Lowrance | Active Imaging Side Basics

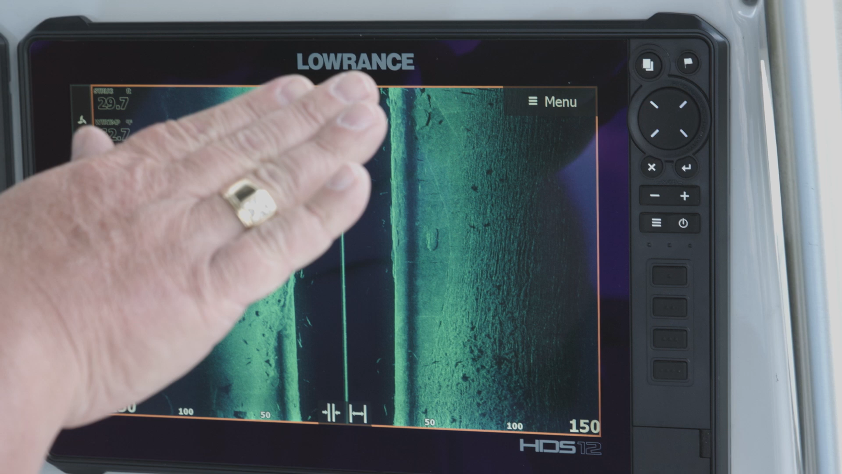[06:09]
So if this is the water column we're basically just taking everything and we're flattening it out like that so that we can look at that. But as you can see we can see these fish in the water column and based on our scale down here from 0, 50, 100 I can kind of look at that and interpret and say that I'm in about 25 feet of water and you can see we've also got these fish that we're marking in here these are big fish they're called a spoonbill or a paddlefish they're really big fish they're in here all the time and you know looking at these fish I can say that one's in probably about 10 to 15 feet of water.
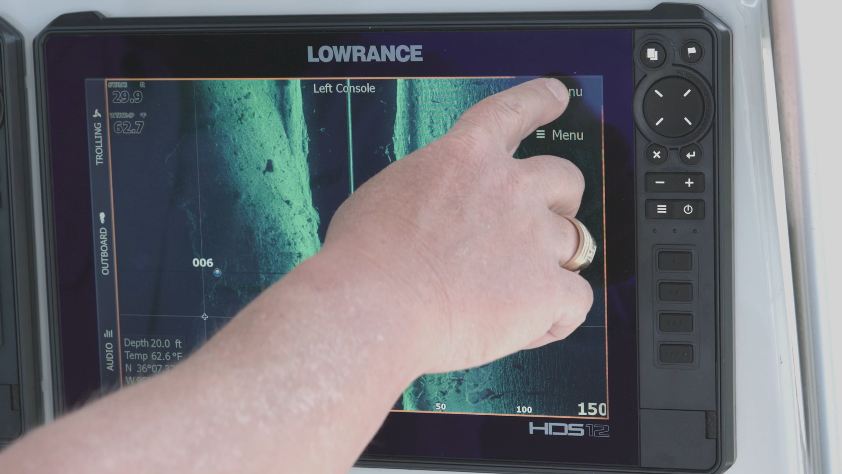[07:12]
On screen: depth 20.0 ft
screen so I hit clear cursor so it continues scrolling so now if I come back through here I
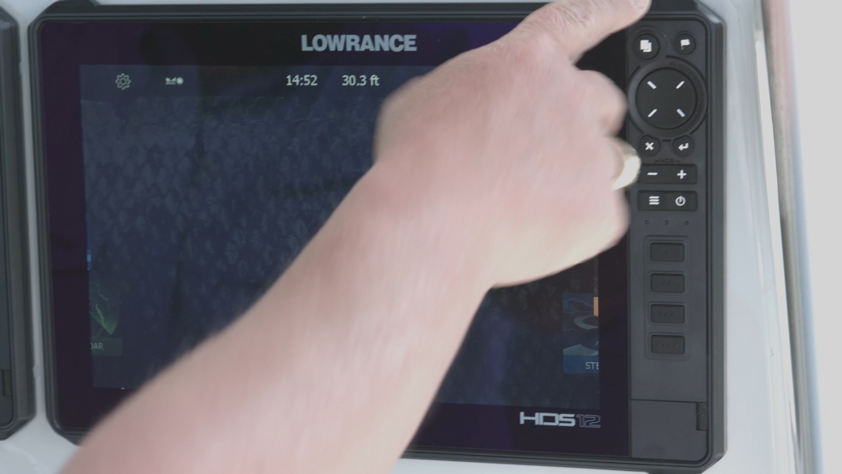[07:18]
can hit my pages button if I look at my chart there's that waypoint that I just put on the screen
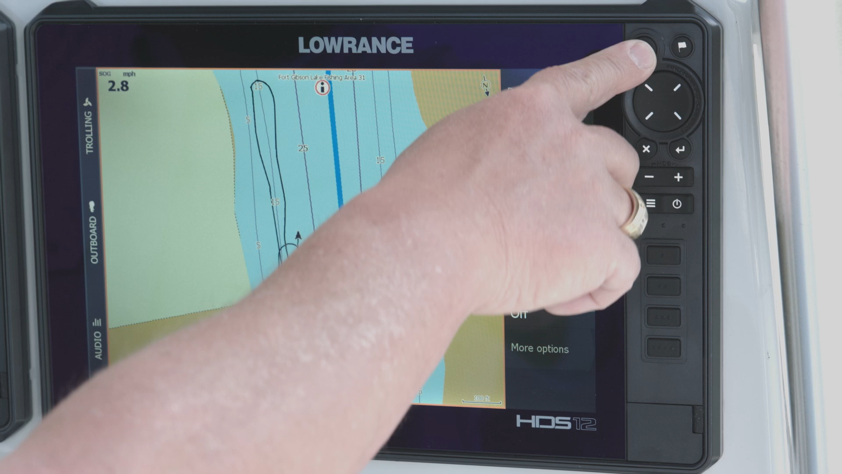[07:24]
so let's go ahead and go back here and look at our side scan I saw something really cool now if you look in here again I spend a lot of time looking at this so I pick it up a lot quicker than people that are just now starting to use side scan but you can see how this
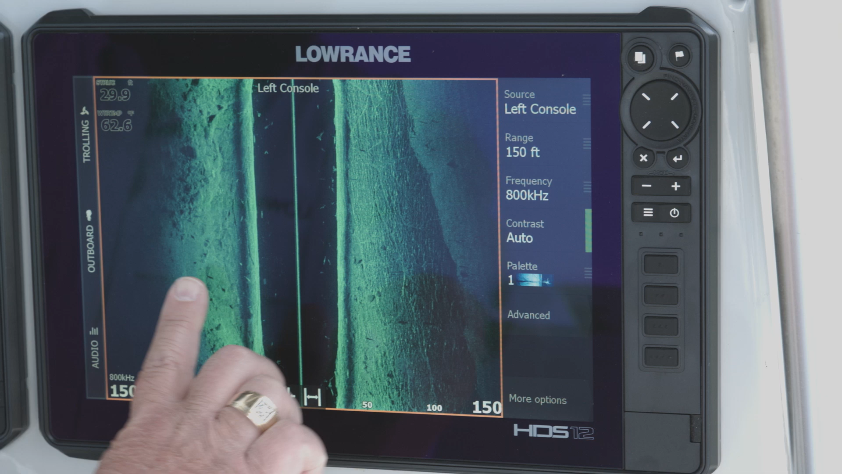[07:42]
looks like it kind of curves up so that means we've got a bowl kind of shape right here we've got a bowl shape here that's kind of curving up and it curves up into the bank line over there you've got a lot of boulders in here a lot of riprap but you've also got a little where it's darker in here a little
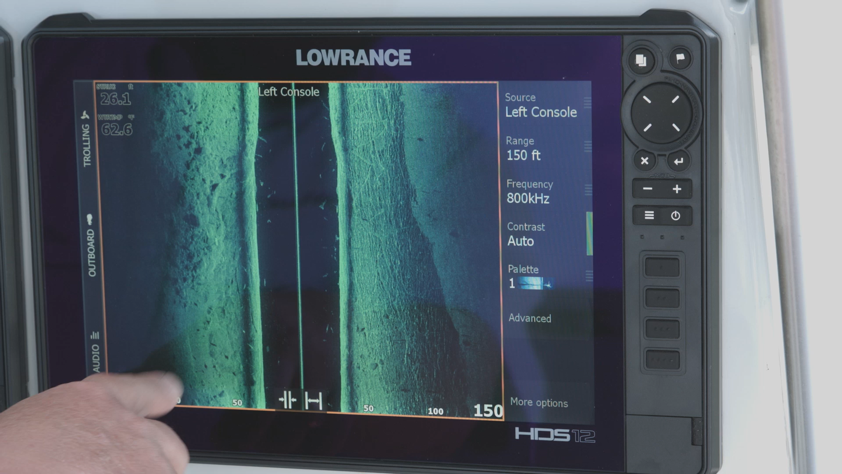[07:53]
bit you've got kind of a softer bottom so typically that lets me know that that's probably something that's more of a muddy
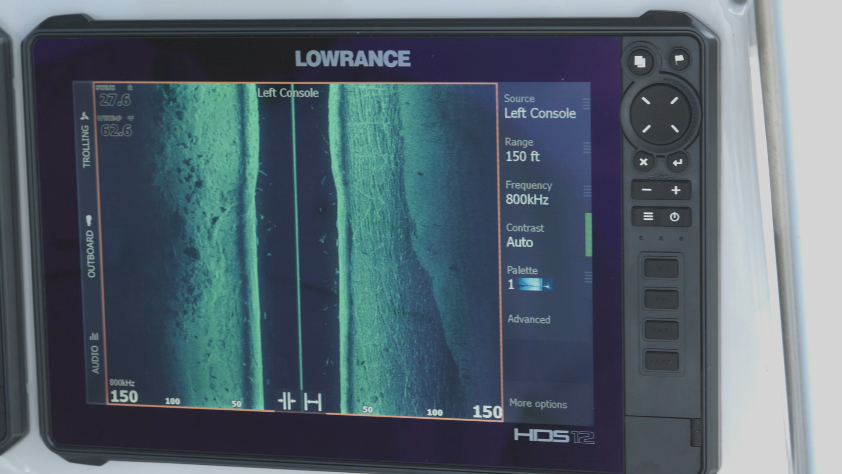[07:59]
sandy type bottom so the easy thing to remember on this is the the brighter the reflection the harder that surface is that the sonar is reflecting
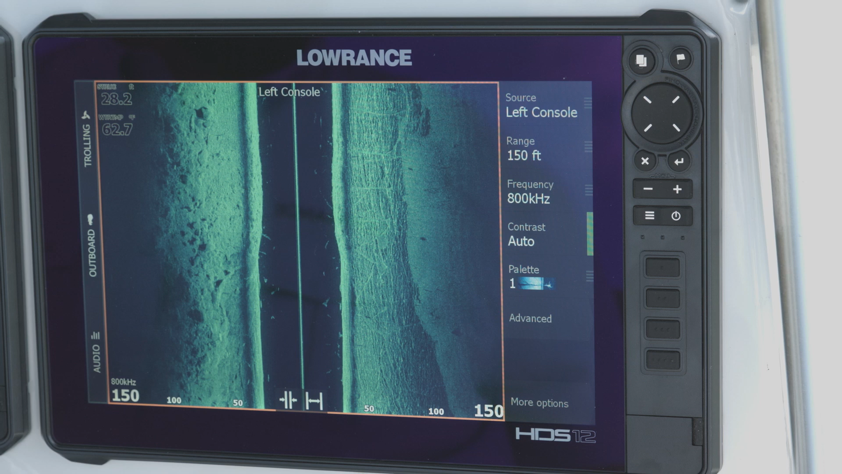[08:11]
back from if you look over here on the right side of the screen this is really really cool you can see we have the hard bottom you can see like some of the cracks and stuff in here and then you can see it kind of gets really soft over here on the edges it kind of gets a little darker and muted and what that is is that's a muddy bottom that's basically where the river channel is over there so it's got that nice muddy bottom from the silt and everything that flows down the river in it but
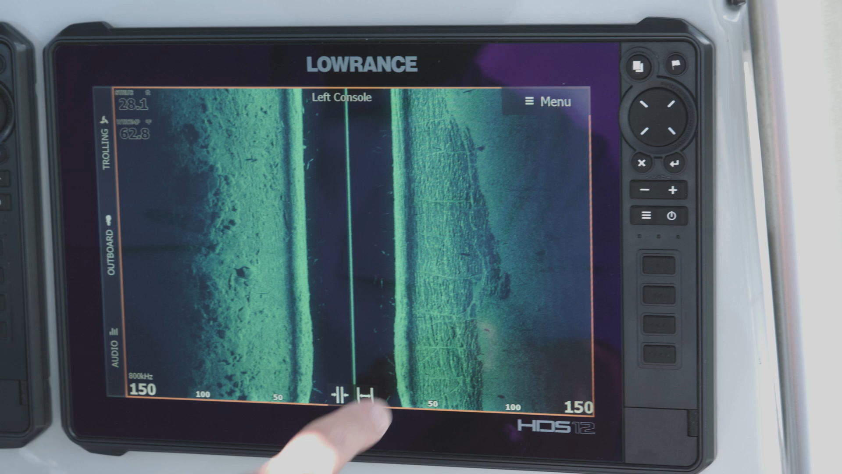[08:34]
I mean it's just awesome that you can pick out that line between the hard bottom and the soft silty bottom on this unit okay guys look at this tree over here you can see this is a tree that's on the bottom over there and most of what we're seeing is the shadow of the tree that really nice dark spot
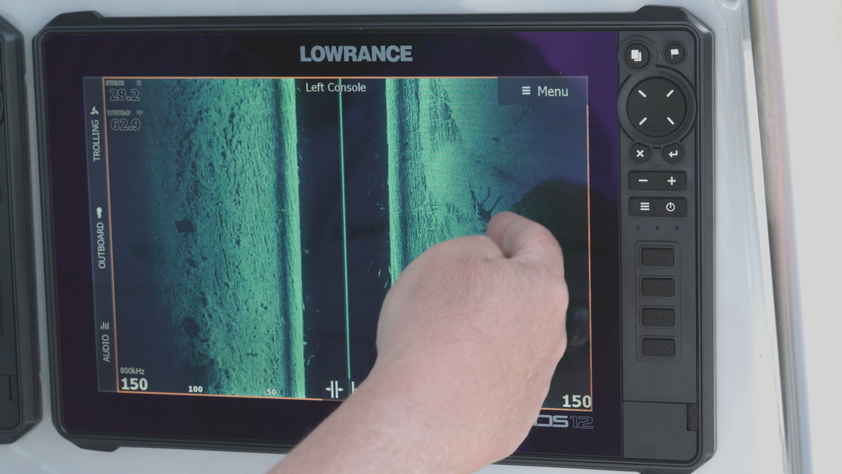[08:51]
of it so here's the thing to think about on this you know people are like well how high up is that sticking if you think about it in the terms of trees and telephone poles and stuff at nighttime if you take a flashlight and shine it on them the higher up that light shines on that pole the farther out that shadow goes so you can kind of get an idea of how far how high up off the bottom that is by the length of shadow the longer the shadow the higher up off the bottom it is
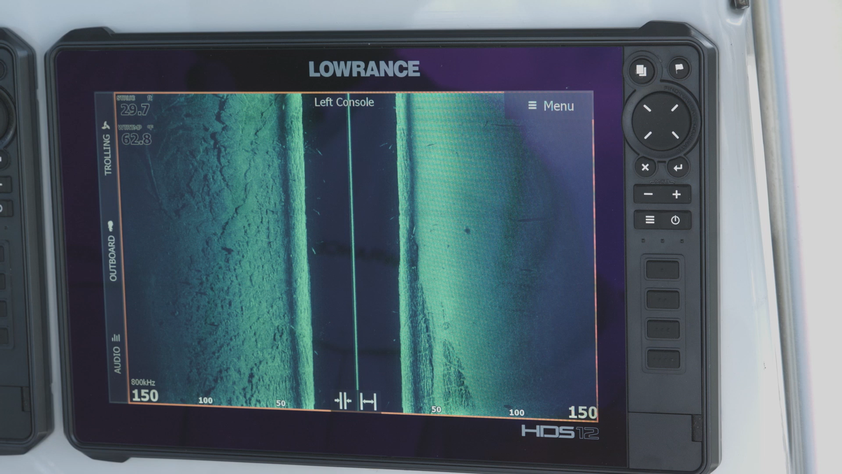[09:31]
when we're talking about the shadows and this really proves it right here you see these shadows right here on the side these are some big fish that are out here and that's their shadow where it's shining on the water column my guess is it's going to be these guys that are kind of right over here you see a little bit wider a lighter spot a little bit brighter that's the fish and you can see how far it is up
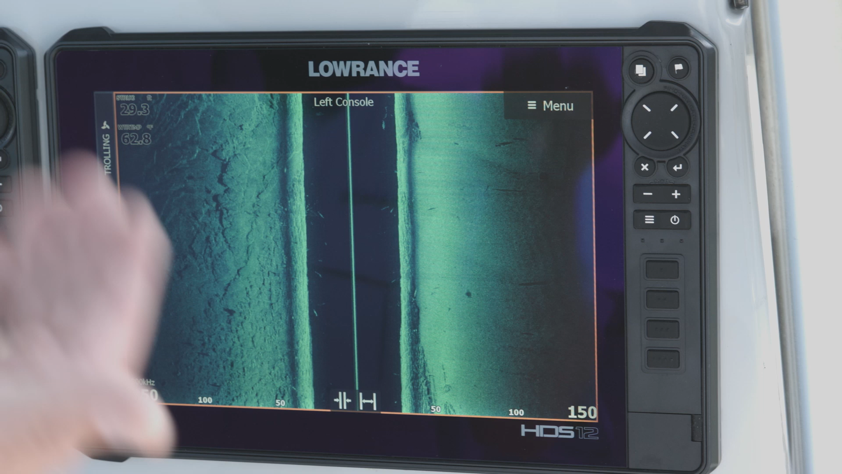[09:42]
off the bottom so that cast that shadow out there a little ways from it and that's just really amazing when you look at it it's really cool to look at and see so one thing that tells you when you're looking at that shadow you can see that shadow and a lot of times you're also gonna see the fish you can see they kind of gives you an idea how high up off the bottom so if if my shadow is really close to my fish like that then that fish is really close to the bottom but when you get that separation and like your fish is up here and the shadows down here that really starts telling you
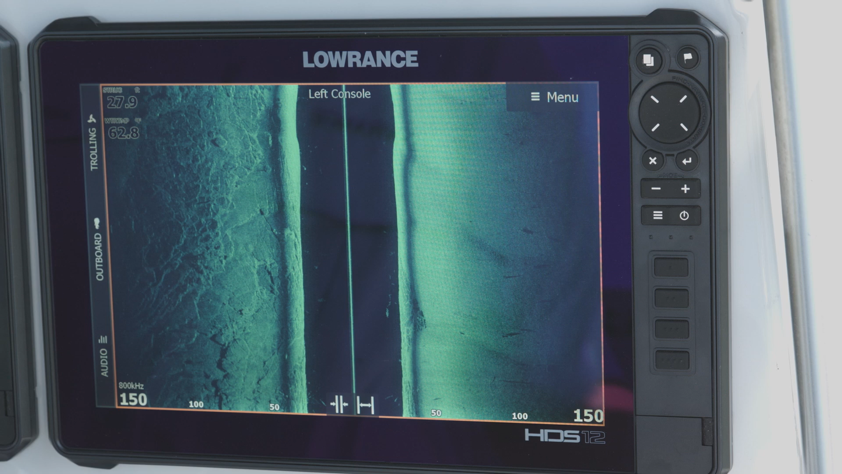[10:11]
you know that fish may be anywhere from five to 15 feet off the bottom depending on how far he is from the shadow and how deep the water you're in so right now we're in 26 feet of water so when
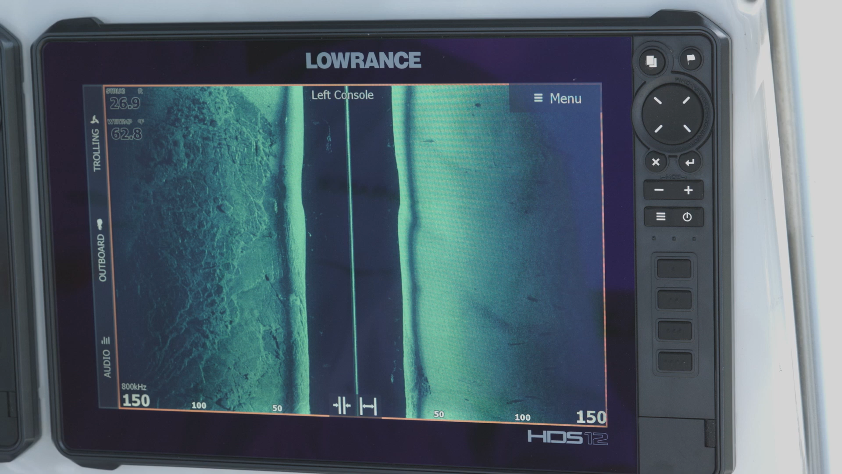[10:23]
you get those shadows like that that's probably that fish is going to be a good at least five feet off the bottom like
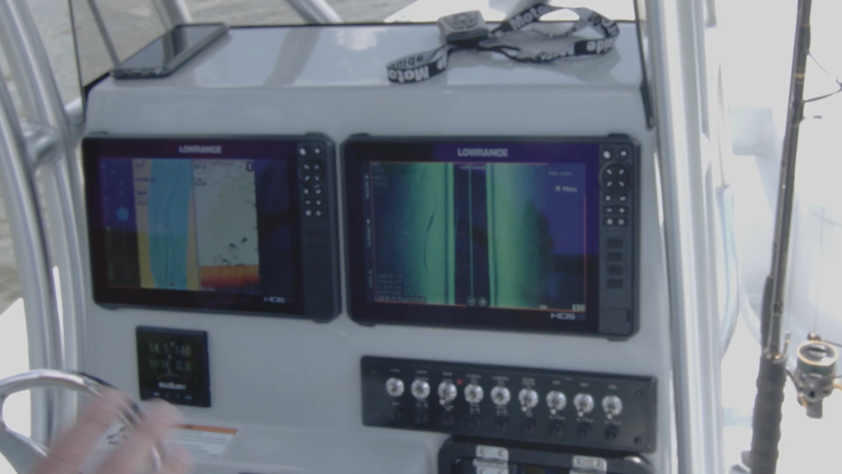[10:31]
I was talking about fish and shadows and being up off the bottom we're just kind of drifting with the flow of the river right now see this fish right here he's kind of hanging out underneath our transducer we can see where he is in the water column here that he's typically I would guess I would say he's at about 15 feet deep but look at his shadow and you're like how do I know that's
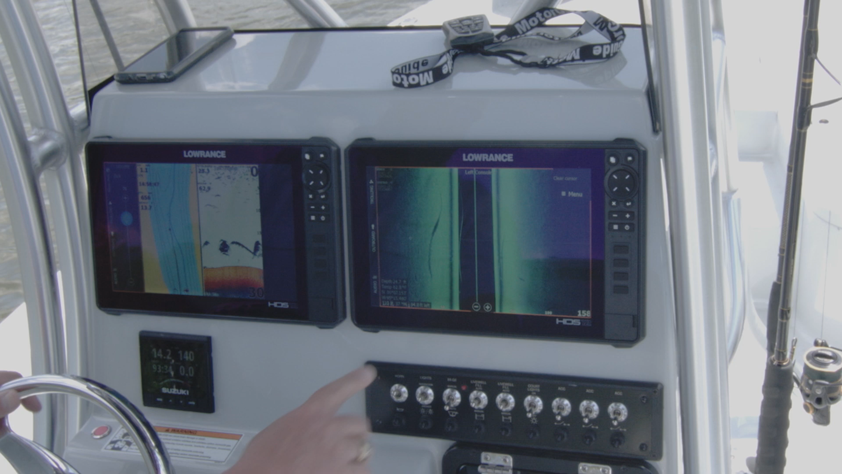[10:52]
his shadow if you look how it kind of sweeps and comes up and everything else like that the shadow follows that exact same so that's how we're talking about looking at these shadows of the fish that you see and getting an idea of just where they
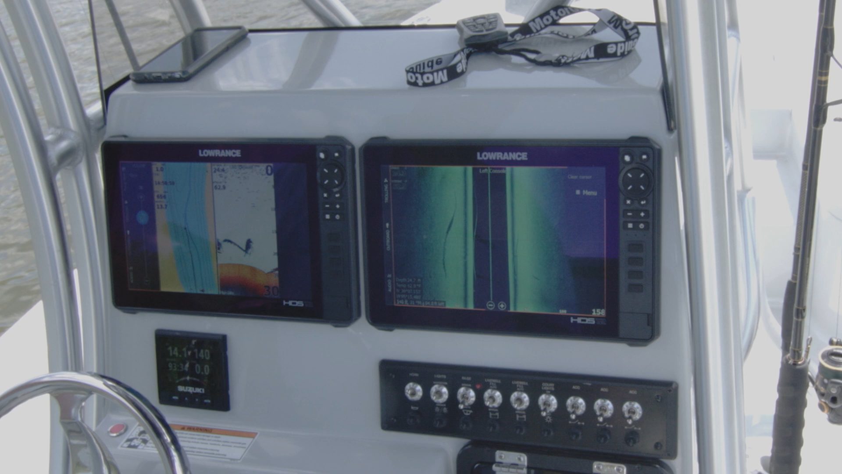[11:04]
are but this also shows you how big this fish is I